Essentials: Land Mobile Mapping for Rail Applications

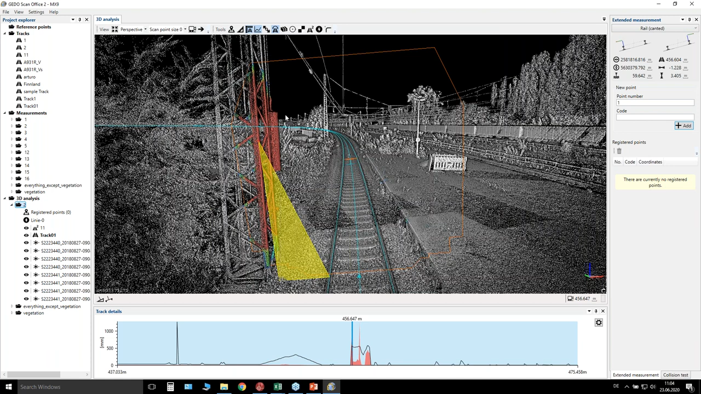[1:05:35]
After you have detected your collision, what you need to do is as well to document it.
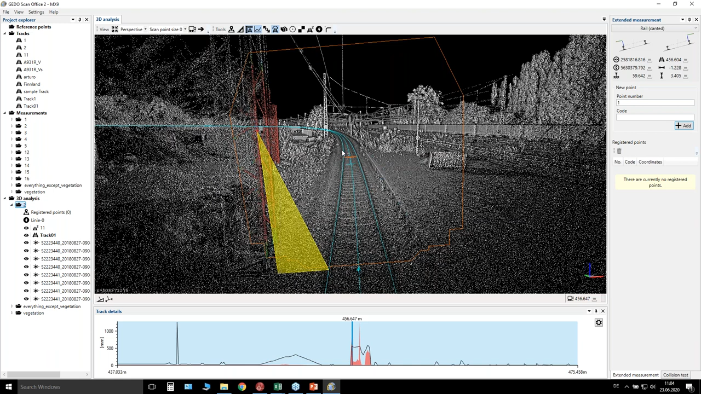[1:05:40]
We are offering several types of documentation, but the most used documentation is the DXF documentation, which I would like to show you quickly.
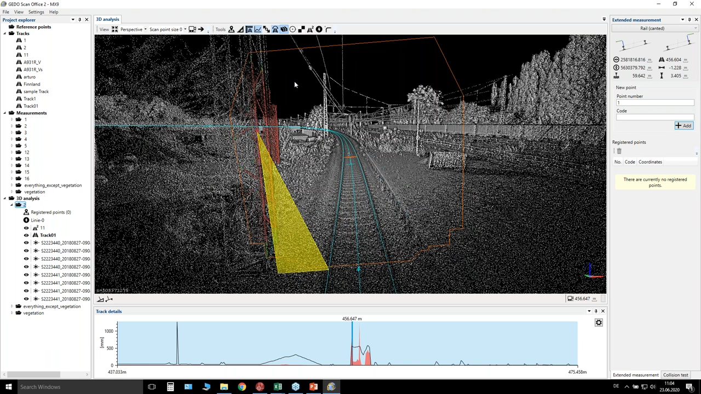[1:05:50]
So you see here,
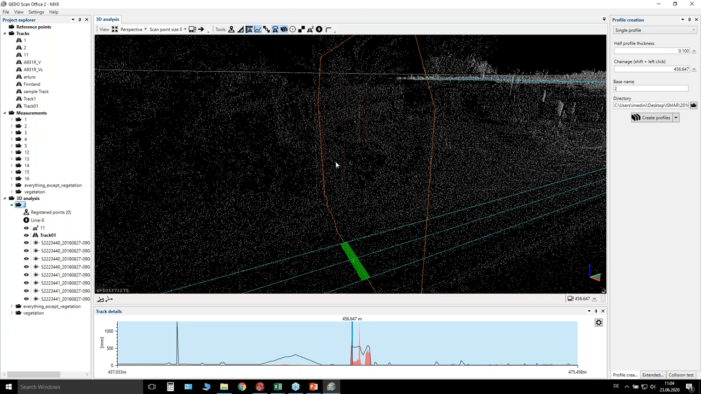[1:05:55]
I will do a cross section at this step. I can specify I want to take one plus minus one meter to put everything together inside the point cloud, and I will call this section. I will call this section, let's say, cross section, and I will create the profile. So what is the software now doing? It is pressing the whole point cloud together, by considering as well
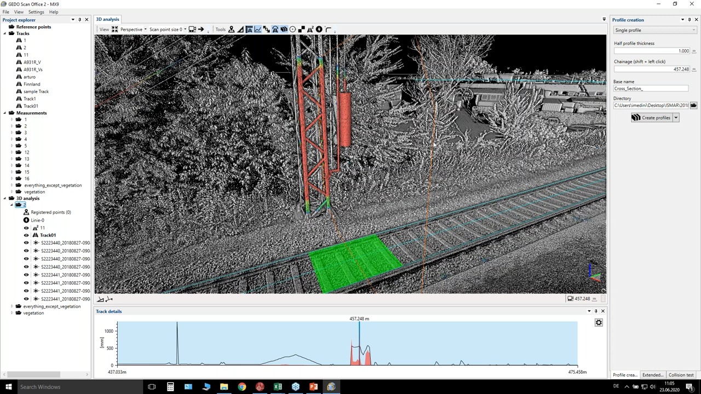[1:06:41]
the twist and the curvature. That means the twist is the change in the cant. So for example, you can as well do this with whole tunnels. For example, you have a tunnel of 100 meter, and this functionality is giving you the possibility to press the whole tunnel of 100 meter together and to check one single envelope here. To get the DXF, you open another Guido scan analysis software here,
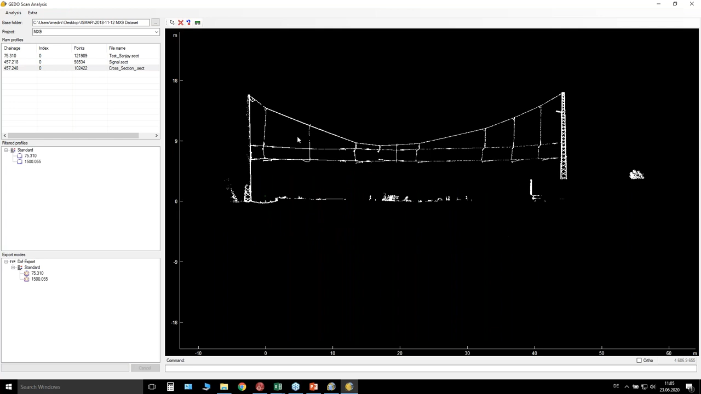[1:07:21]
So this is the whole MX9 point cloud which we have exported now. I can easily let's say delete some points if I don't want to consider them. So this is a compressed 2D point cloud, but what I would like to get is a vectorized line, which I can further process in AutoCAD, for example, in any DXF format. So how we are doing this this vectorization?
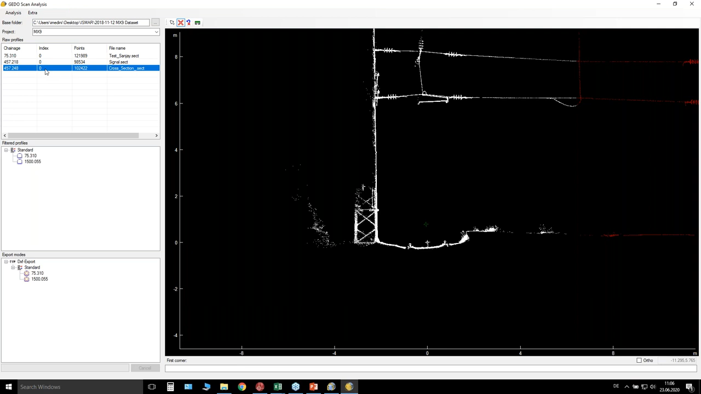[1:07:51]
We are taking from the first sub window to the second one. We are taking it down, and we are getting the vectorized point cloud
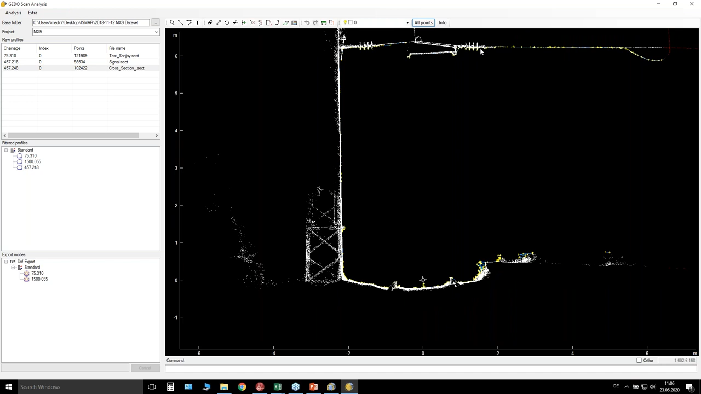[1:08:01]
of this cross section, vectorized line of this cross section, which was a point cloud.
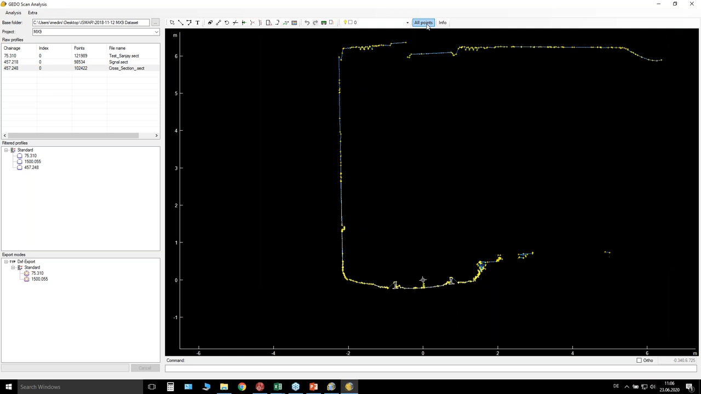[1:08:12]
So now we are dealing with vectors, and I can as well now take it down, and here you are getting the same information like you was getting here.
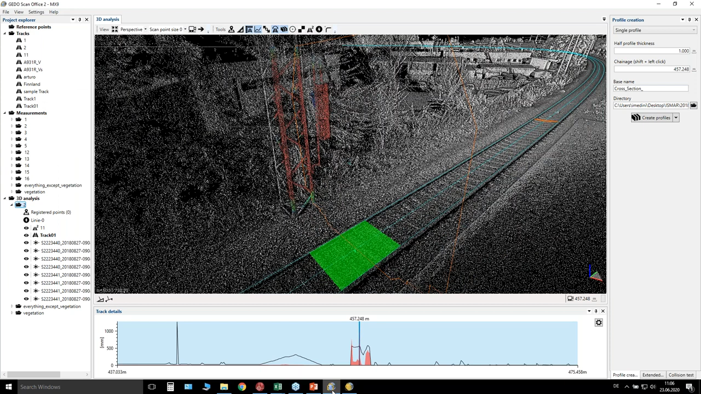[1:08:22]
So if we change, for example, this section view, you see here that this envelope,
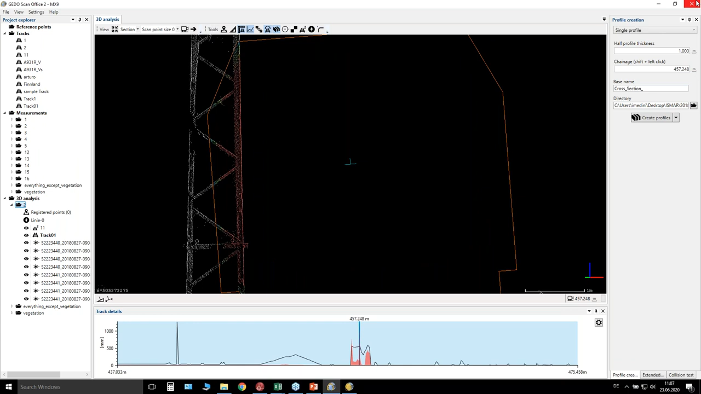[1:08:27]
this same envelope, is as well described here. So you have different, let's say, possibilities here. You can edit lines and so on. You can do automatic annotations, for example, like radial annotations,
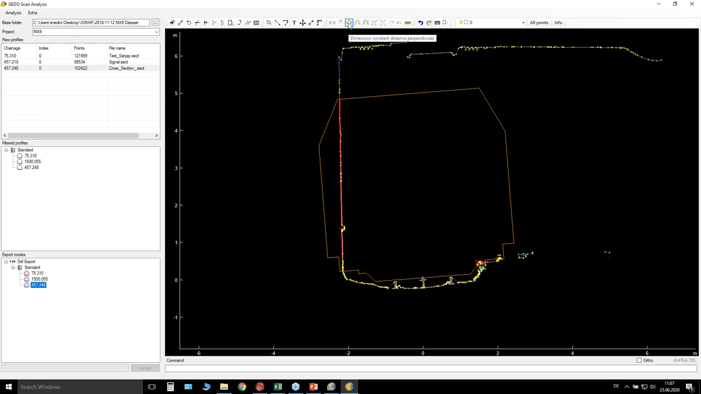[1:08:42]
or you want to get the annotations constant to
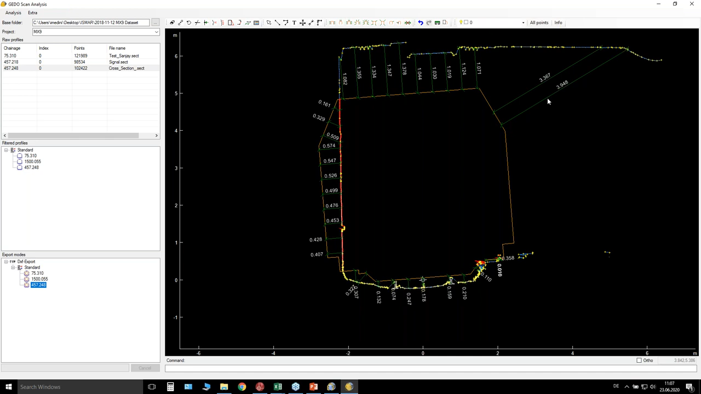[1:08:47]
you want to get it perpendicular to the line segments, or you would like, for example, to get the information
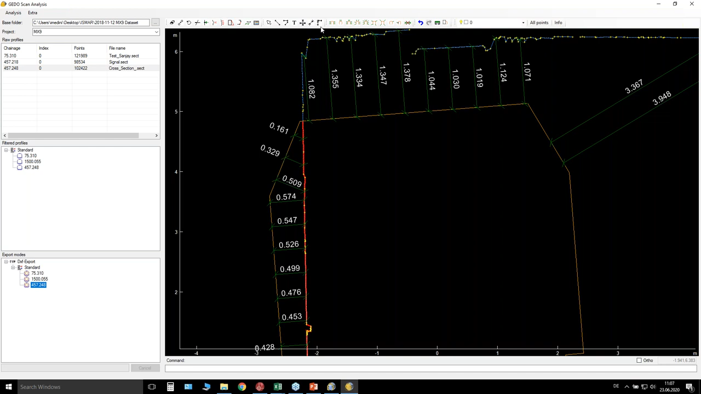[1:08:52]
of the overhead line. So you are getting these kinds of information.
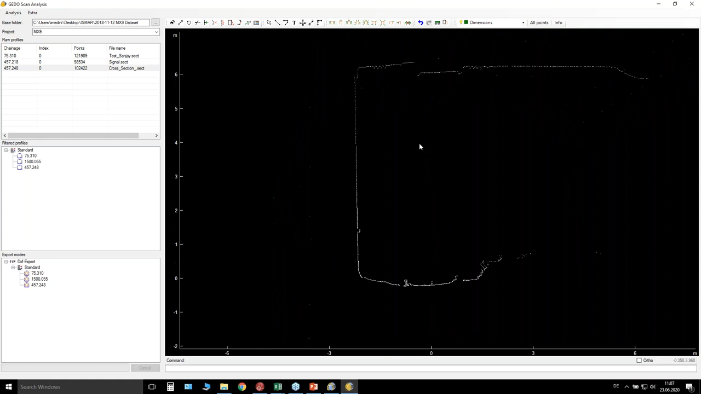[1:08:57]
In the end, for example, you can